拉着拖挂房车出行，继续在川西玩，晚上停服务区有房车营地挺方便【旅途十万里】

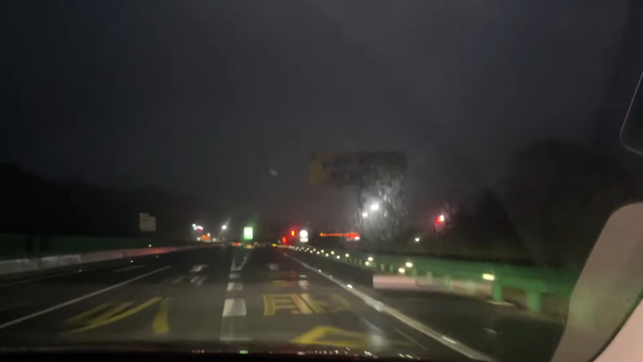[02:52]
天黑了期限也没有很晚啊对天气的越来越早了嗯点击前方那咋子走吧我们先去找一个合适的停车位置这边还有点下雨了呢我们上次来这个服务区就看到你看电子写的